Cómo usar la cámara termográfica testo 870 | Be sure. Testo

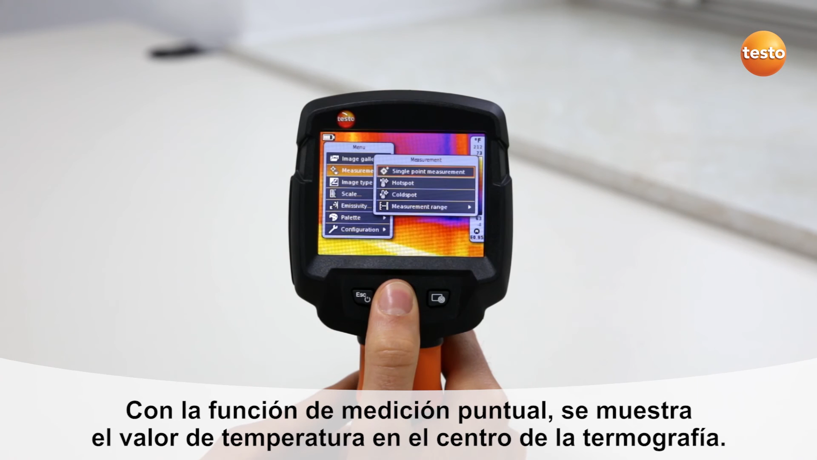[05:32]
In single point measurement, the temperature value at the center of the displayed image is shown. Using the hot and cold spot function, the warmest or coldest temperature value in the image section is displayed.
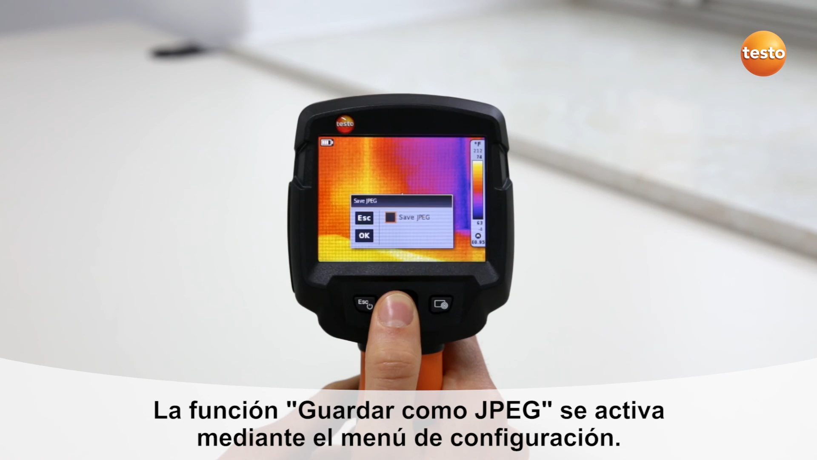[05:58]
When saving a thermal image, this function also saves it in JPEG format.
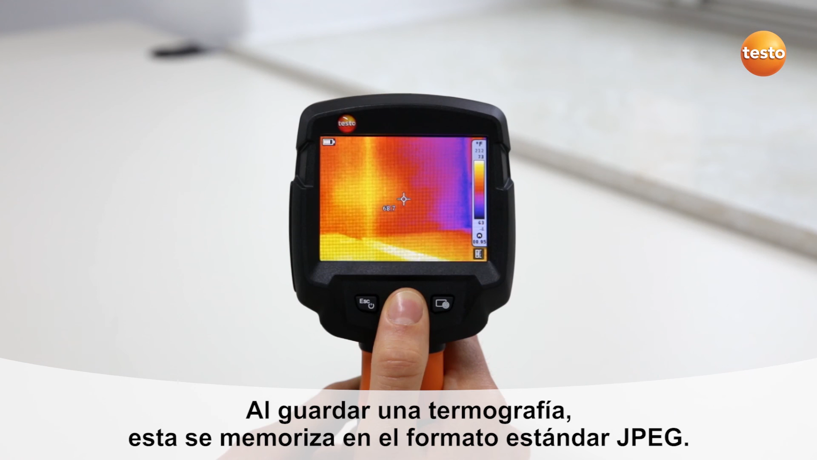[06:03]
With the fullscreen mode, you can hide the scale superimposed at the right-hand edge of the display, allowing you to obtain an even larger overview on-site.
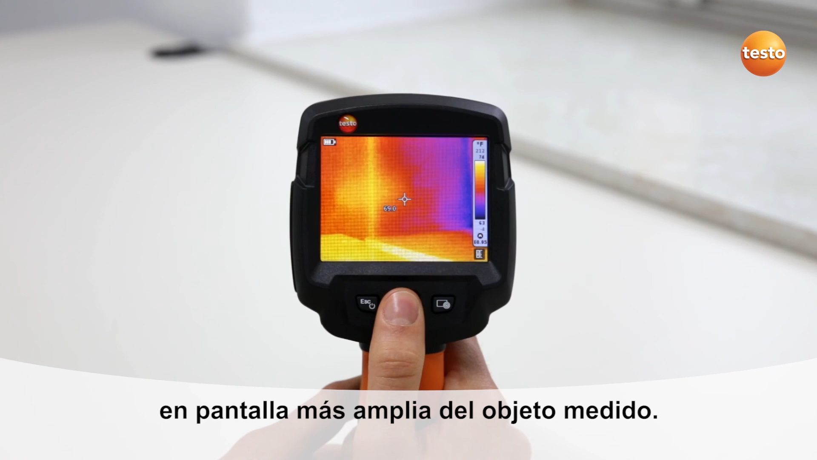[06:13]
The fullscreen mode function is selected in the menu under Configuration. . . Thank you.